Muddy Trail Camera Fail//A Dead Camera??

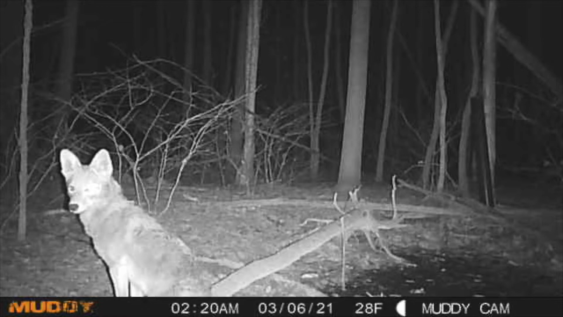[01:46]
months a little over six months before the batteries finally went out but what happened is I did go up there to change the batteries and it said it needed to do a